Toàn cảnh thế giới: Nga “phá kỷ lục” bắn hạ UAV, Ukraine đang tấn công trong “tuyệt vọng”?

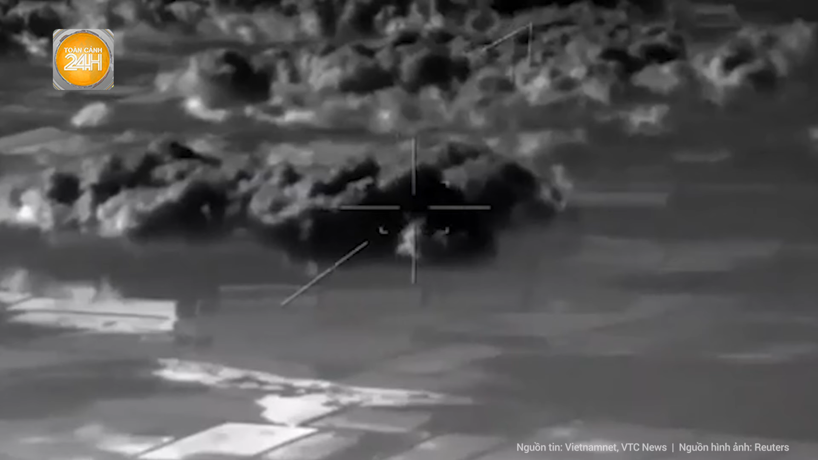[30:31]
bằng máy bay không người lái hồng ngoại lan truyền trên mạng xã hội
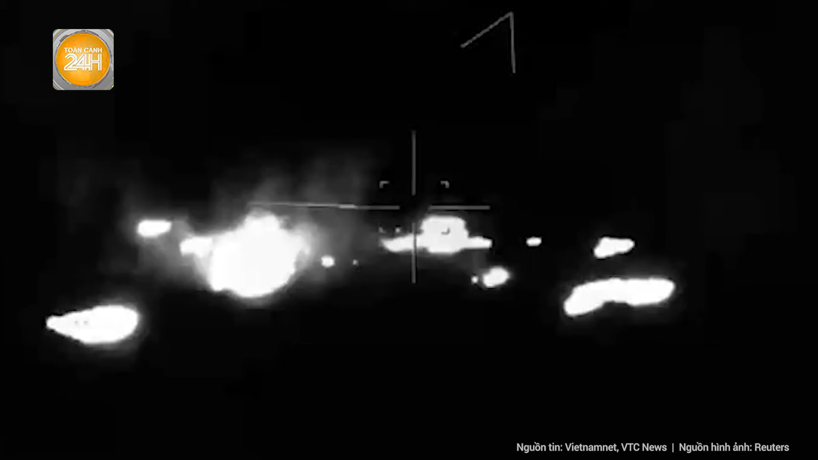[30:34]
cho thấy bệ phóng Uragan và một chiếc
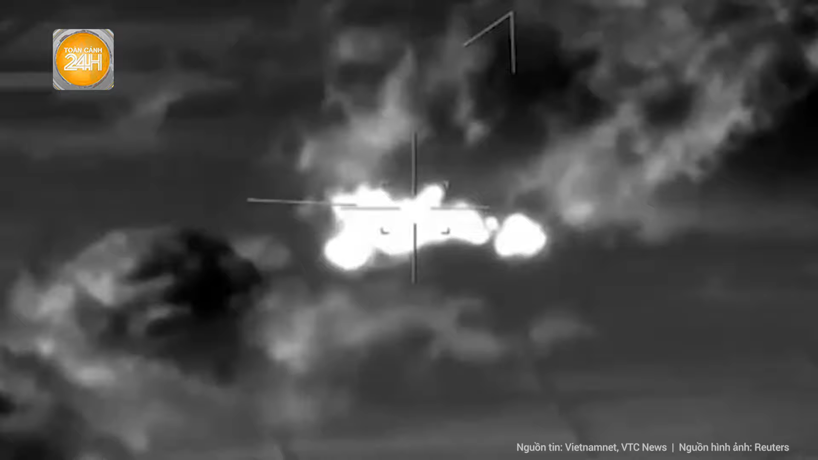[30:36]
xe bán tải đậu qua đêm gần trung tâm thương mại Planeta với một nhóm người ở gần các phương tiện